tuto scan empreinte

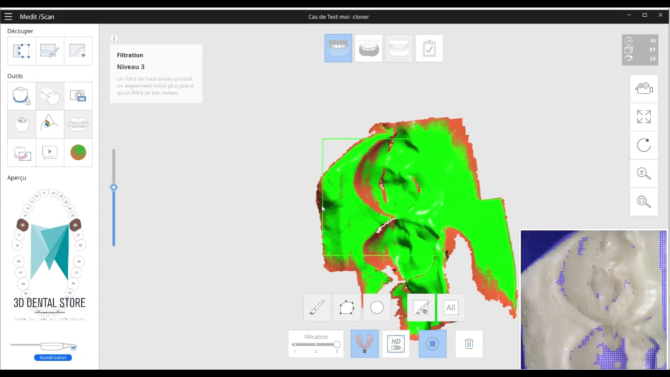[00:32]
On présente l'empreinte à la caméra et puis on n'a plus qu'à parcourir partout pour pouvoir scanner.
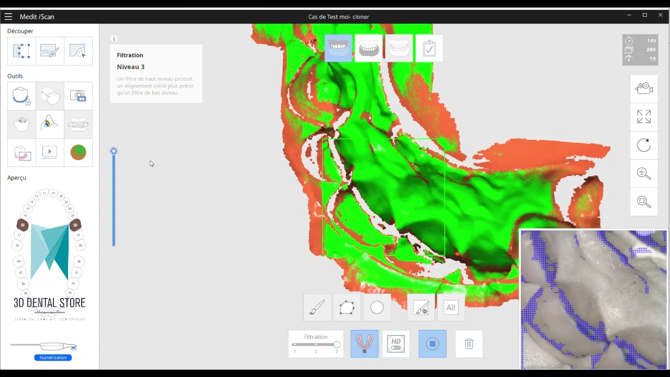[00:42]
Donc là, ma profondeur de champ n'est pas à fond, je vais l'augmenter un peu pour pouvoir scanner plus facilement le fond de mon empreinte.
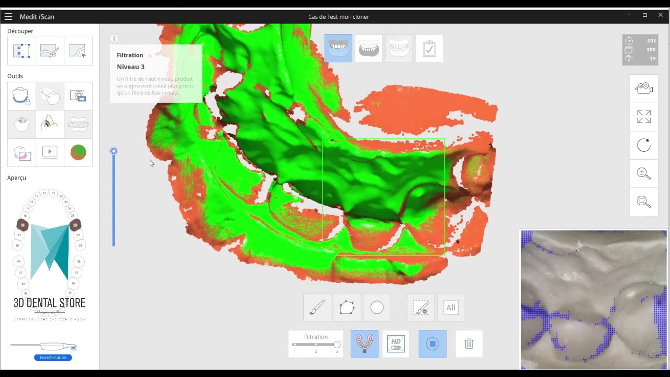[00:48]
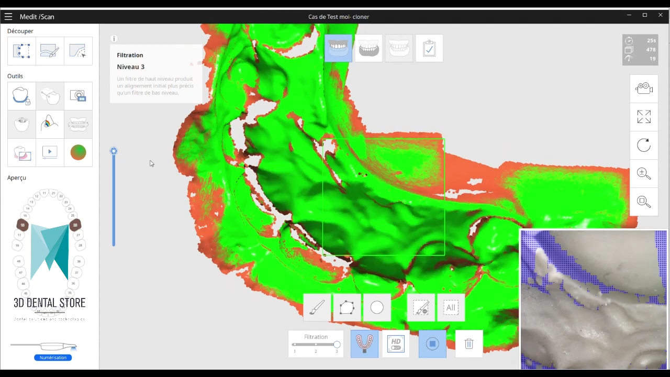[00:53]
Et donc là, on parcourt l'empreinte toujours en montrant à la caméra toutes les données qu'on veut enregistrées en évitant les contre-dépouilles pour qu'elles voient les informations.
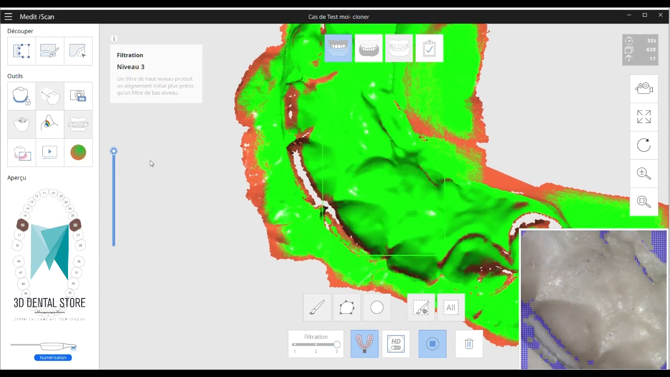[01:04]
Et une fois que l'enregistrement de la empreinte est faite,
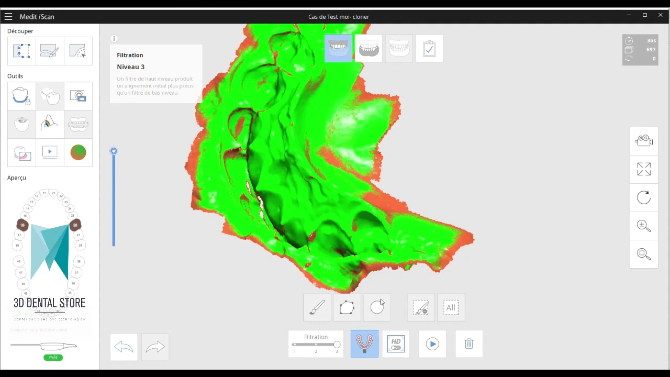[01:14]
donc on se retrouve avec l'intrado qui est comme ça contre l'empreinte.